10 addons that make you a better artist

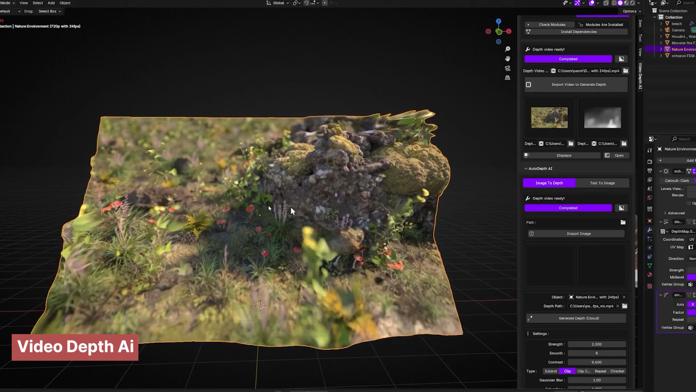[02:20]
depth mapped waterfall that reacts as your camera moves you get parallax you get depth it turns simple footage into impressive 3d environments and honestly it's wild